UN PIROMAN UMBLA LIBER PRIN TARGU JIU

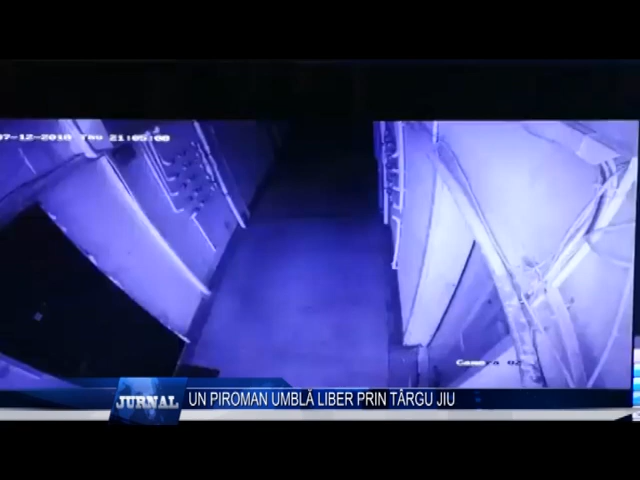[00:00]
În momentul infracțiunii, tânărul avea o glugă pe cap pentru a nu fi recunoscut. Din nefericire pentru acesta, sistemul video amplasat la intrarea în bloc l-a surprins în timp ce provoca incendiul în holul de la parterul blocului de garsoniere din cartierul Griviței. Polițiștii cer acum ajutorul oamenilor pentru a prinde piromanul din imagini.